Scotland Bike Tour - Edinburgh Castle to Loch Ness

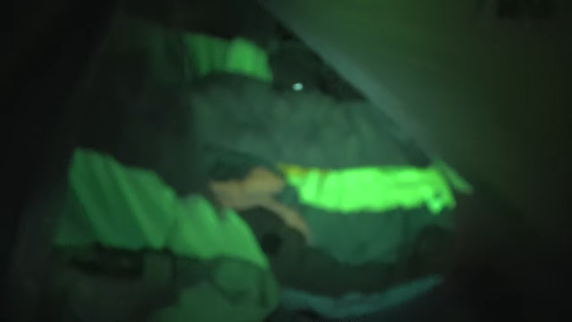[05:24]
Here's the tent. Got all set up in there. And it closes up because it's raining again.
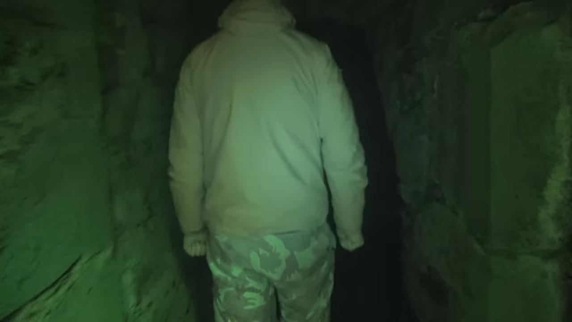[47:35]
Switch to night vision. Is that a dungeon?
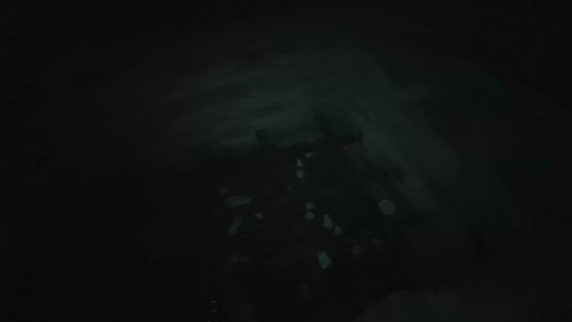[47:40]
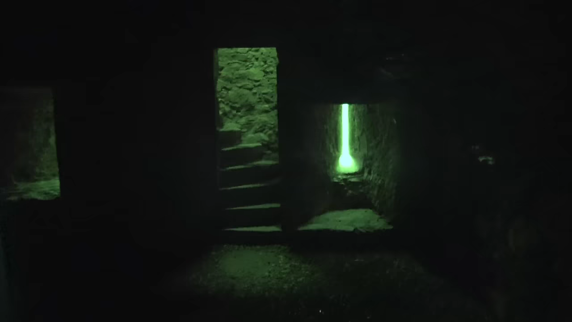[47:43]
I think this is the staircase to the tower.